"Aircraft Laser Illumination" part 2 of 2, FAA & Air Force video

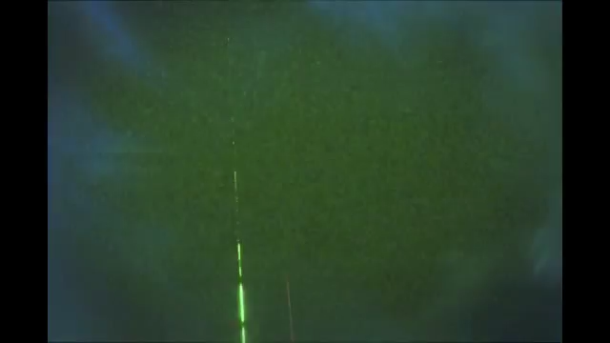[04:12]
The most obvious distinction is that the laser light is of one bright color.
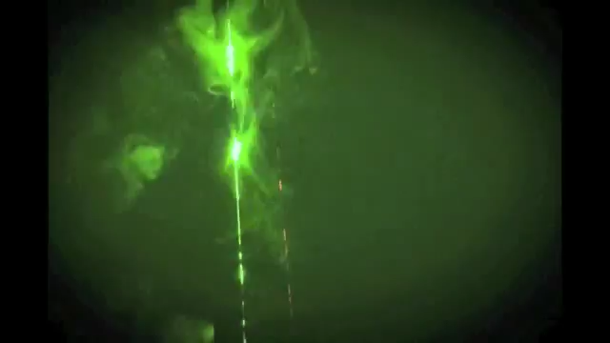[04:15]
The most common colors are green and red as shown here.